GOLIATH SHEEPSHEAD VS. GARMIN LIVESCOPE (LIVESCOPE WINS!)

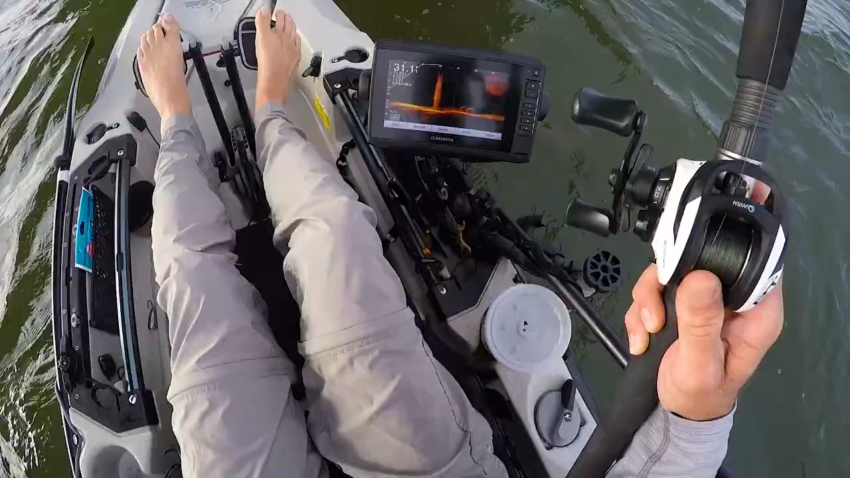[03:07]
all right folks I'm still just kind of working the sonar I'm seeing fish like around this pylon here I see fish at 20 and 25 feet the marks are kind of longer and more slender than I would expect a sheephead to show up of
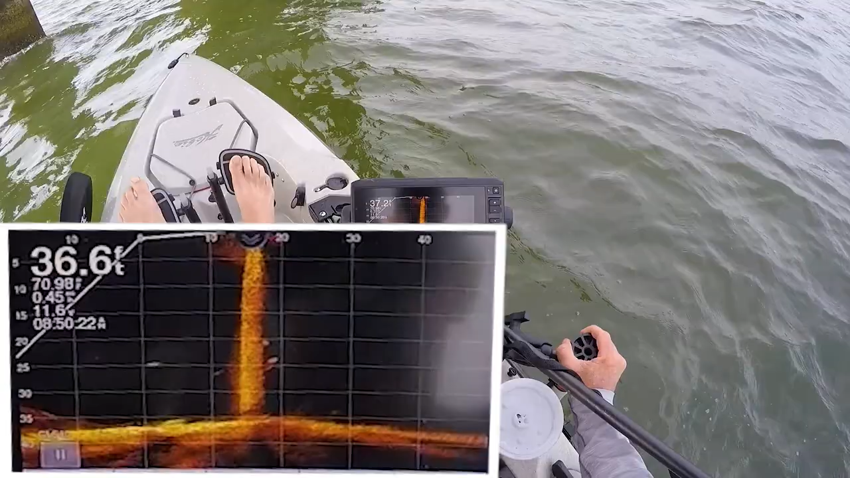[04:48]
On screen: depth 36.6 ft
all right y'all scanning on along here I got a bunch of marks on this one at 25 feet so we roll up got five foot there five thumb it out ten